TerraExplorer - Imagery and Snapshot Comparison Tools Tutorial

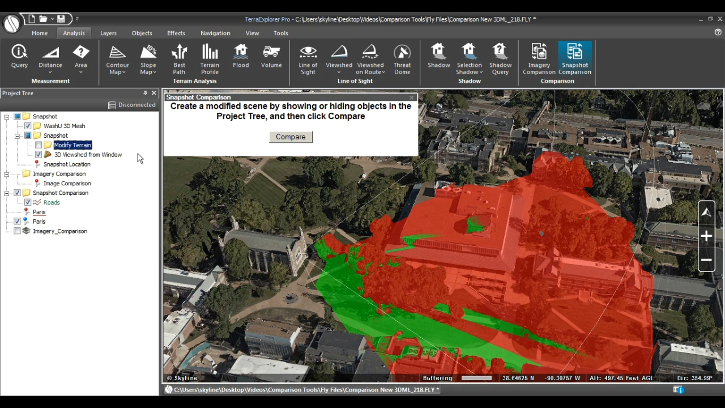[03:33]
Now perform the comparison. Navigate to the Snapshot Comparison tool under the Analysis tab. Click on the tool and it will generate a snapshot of the original scene. Next, check back on the terrain modification to remove the trees from the view. Now click Compare. Like before, a new window will appear with a snapshot comparison. Compare the view from the window with and without the trees by using the slider. See how areas have become visible by the removal of the trees.
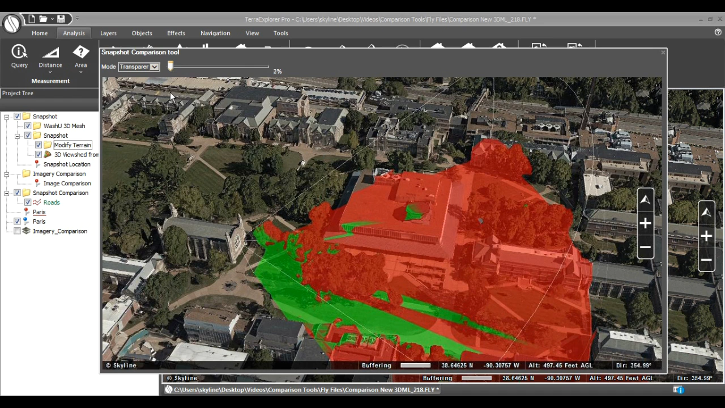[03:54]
That's how you use Terra Explorer comparison tools. If you have further questions, please check out the Terra Explorer User Guide in the upper right corner.